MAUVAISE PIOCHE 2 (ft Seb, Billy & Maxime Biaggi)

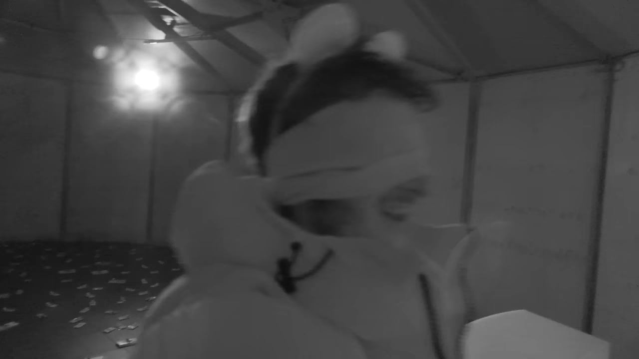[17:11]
Là t'es au bout de la salle, t'es carrément derrière le fromage, là t'es chassé dans le fromage, il se fraye un chemin de fou. Merde!